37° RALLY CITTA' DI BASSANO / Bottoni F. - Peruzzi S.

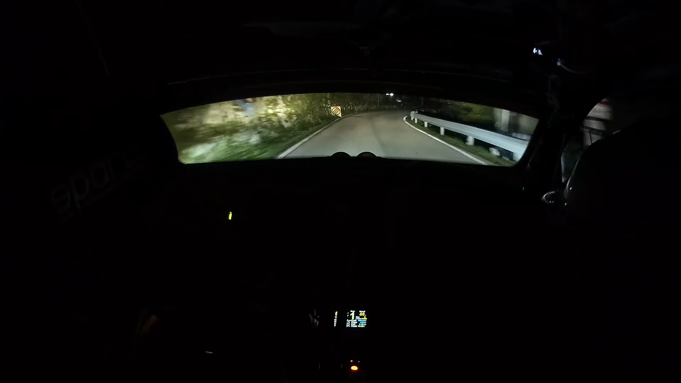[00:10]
sinistra 6, 30, anticipa destra 5 meno buona, 70, allo specchio sinistra 3 più corta, 30, sinistra destra 5 e sinistra 4 più corta e destra 4 veloce con dosso per tornante destro, 50, destra 6 lunga chiude poco e sinistra 5 stringe,